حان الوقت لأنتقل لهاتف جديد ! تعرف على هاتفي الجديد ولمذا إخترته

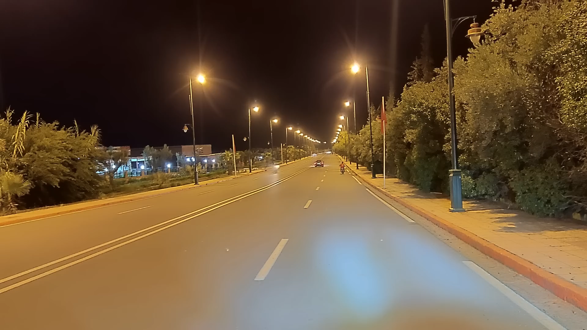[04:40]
شاهدوا هذه الصور شاهد معي هذه الصور يا صديقي هذه الصورة التقطت بالليل التقطت بالليل فكما تشاهدون في هذه الصورة يعني التقطت هذه الصورة في الشارع يعني شارع بمدينة التي أقطنوا بها